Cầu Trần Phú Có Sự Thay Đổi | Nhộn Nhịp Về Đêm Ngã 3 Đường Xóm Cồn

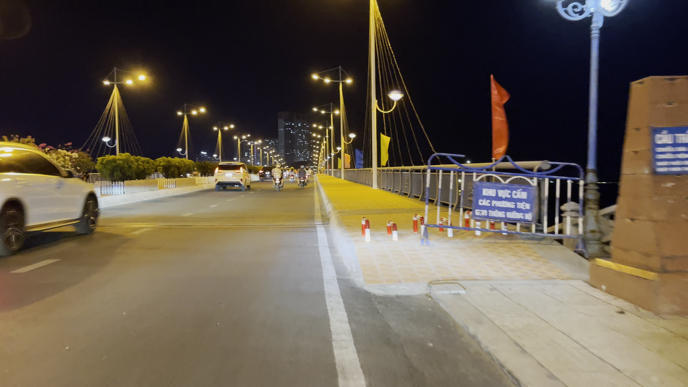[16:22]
có xây lại mấy cái trụ, mấy cái cọc, mấy cái hình chữ U này để chắn thông cho xe,
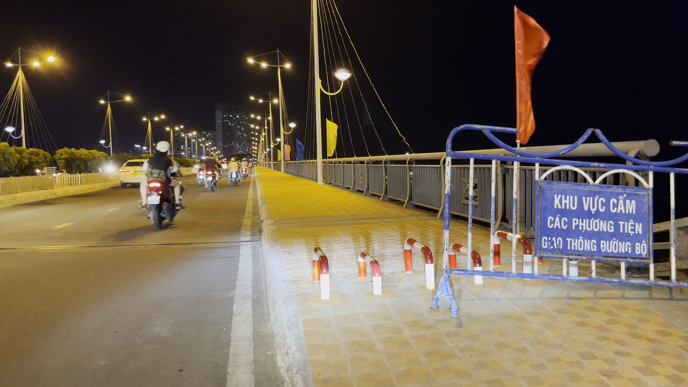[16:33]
không cho phương tiện xe đồ lưu thông trên vỉa hè nữa. Cái hành lang này chỉ dành cho người đi bộ thôi.
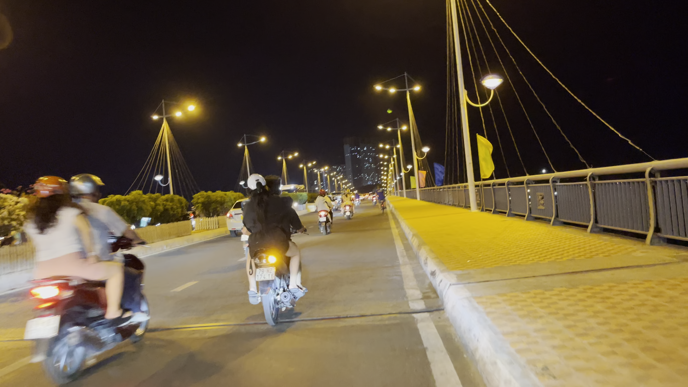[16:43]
Và vừa rồi thì cũng mới lát lại gạch rất là mới đẹp luôn, cho nên là hạn chế xe leo lên lề, nó làm lại bể gạch nữa. Và có cái cầu xuống bóng thì hiện tại là đang thi công, cho nên là cái cầu Trần Phú này là nó đang quá tải vậy.
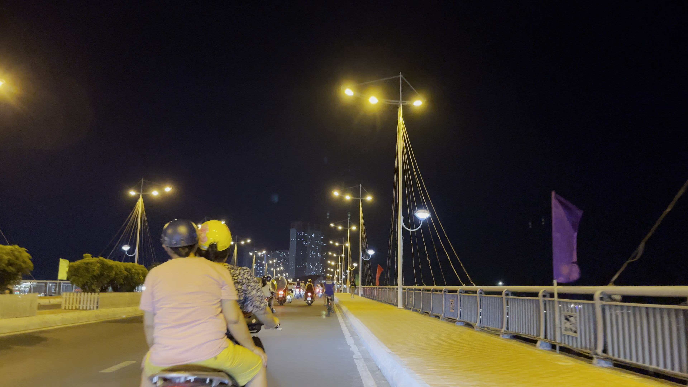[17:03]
Bởi vậy là mỗi lần lúc mà giờ cao điểm hay bị kẹt xe, mọi người hay chạy xe lên lề, là xe máy, xe máy là hay leo lên lề lắm.
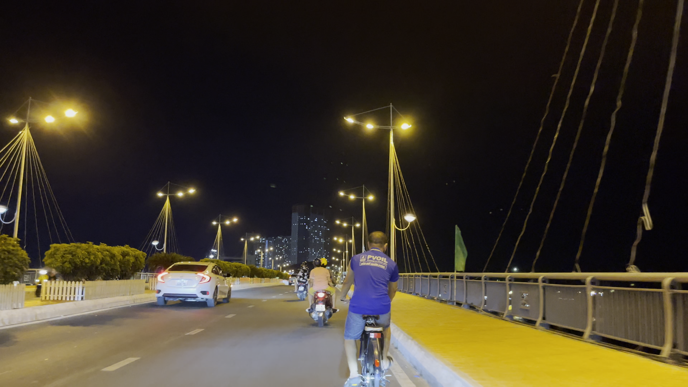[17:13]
Cho nên bây giờ bên tỉnh họ làm như vậy luôn, họ chặn lại mấy cái sắt vô để họ chặn lại, hạn chế không cho xe leo lên nữa, xe không thể chạy lên được nữa, chỉ dành cho đi bộ nó liền. Và cái việc này hình như là cũng một số nhiều người thì họ cũng đồng tình với cái việc làm này. Một số thì họ cũng có ý kiến trái chiều, đó là họ cũng sợ làm những cái chướng ngại vật như vậy thì sợ làm cho người đi bộ sẽ không có chú ý,
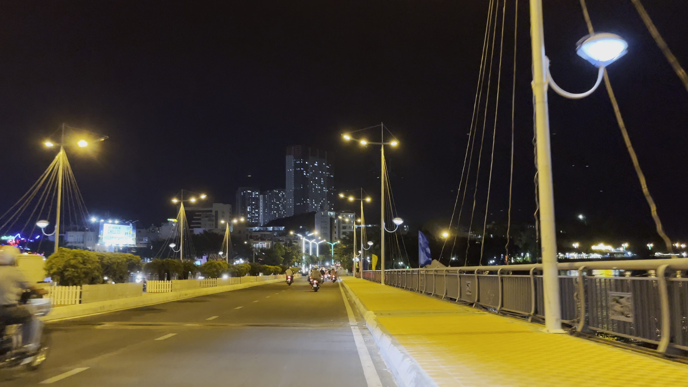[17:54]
những cái cọc hình chữ U, những cái chướng ngại vật này vậy, chỉ là tạm thời thôi. Tạm thời trong cái giai đoạn mà cầu số bóng đang thi công đó, và cầu Trần Phú nó đang quá tải, cho nên là chỉ làm tạm thời thôi. Thì khi mà cầu số bóng thi công xong rồi á, xe lưu thông thông thoáng rồi á, thì có thể những cái chướng ngại vật này sẽ gỡ bỏ, sẽ tháo bỏ đi để cho nó an toàn.